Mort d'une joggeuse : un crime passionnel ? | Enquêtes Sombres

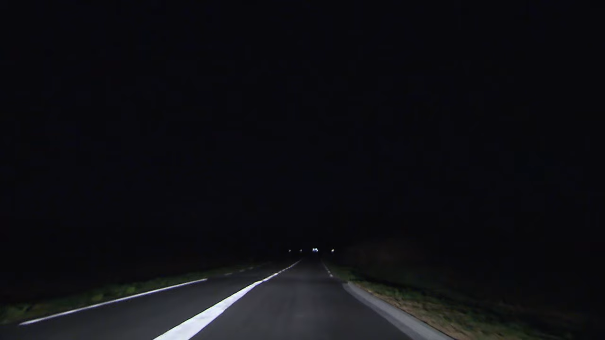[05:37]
200 mètres plus loin, il évite de justesse une voiture stationnée en sens inverse, tout feu éteint, au milieu de la route. Alors lui est là, moi je dévie, je m'arrête à ce niveau.